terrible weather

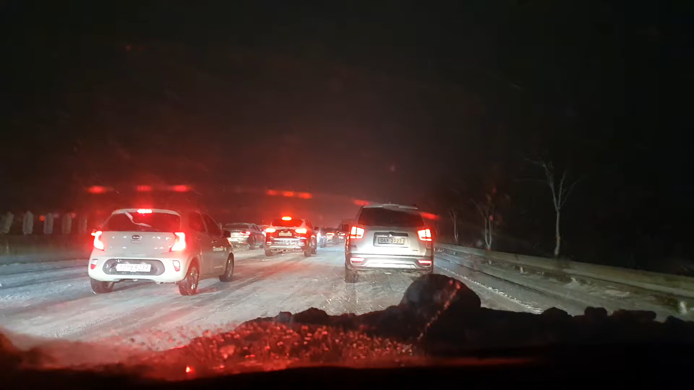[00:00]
Oh my god! May kashelfed out sa inyo lahat guys! Today is um December 16 and the weather is terrible in South Korea! Super dami lang snow and ang sasakyan halos hindi na umusad kasi sa sobrang ah, dulas kaya ganyan kami ang ang anong tawag dito?